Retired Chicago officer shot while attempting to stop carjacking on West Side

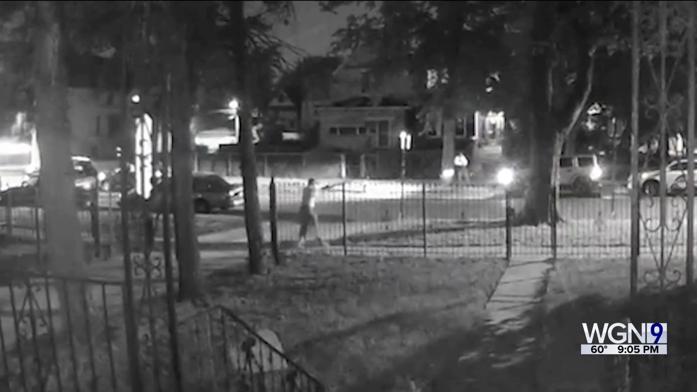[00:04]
The 72-year-old tried to help his neighbor when bullets started flying.
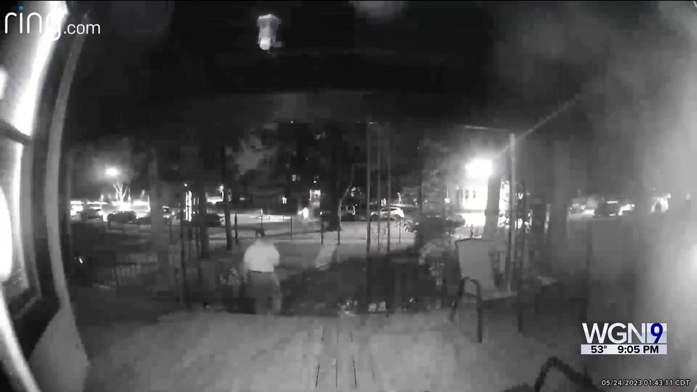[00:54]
The retired officer's ring camera captured the wild shootout. When he shot the first shot, we started chasing gun fires. He probably shot maybe 16 or 20 rounds, and I got off 12 rounds.